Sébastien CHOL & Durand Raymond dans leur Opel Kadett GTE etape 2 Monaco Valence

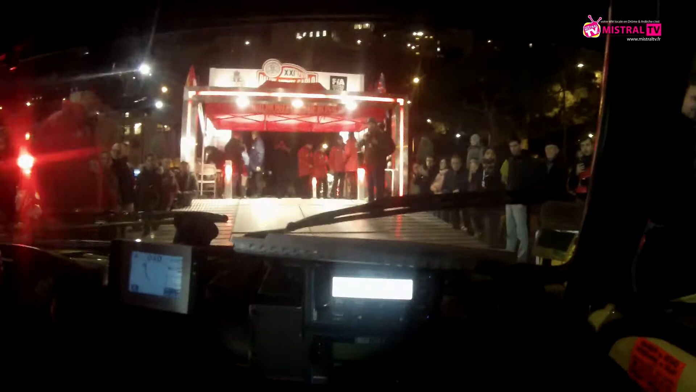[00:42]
Bon, ben, l'heure est arrivée. On est à 6 minutes. Voilà. 7 minutes, 6 minutes du départ, premier à partir de Monaco,
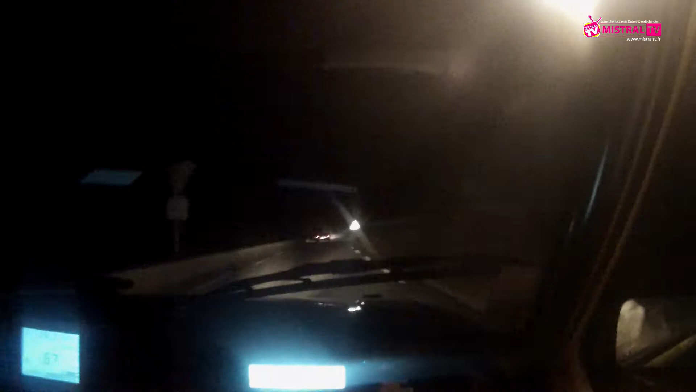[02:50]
On a pris en chasse les deux Stratos italiennes là. Il est 2h56 du matin et on va attaquer la montée du Mont Ventoux. Voilà. Bon, tout va bien pour l'instant, à part qu'on s'est pris une biche dans la nuit. On a cassé un phare. Mais sinon, ça va pas trop mal. Allez, à plus tard pour la suite.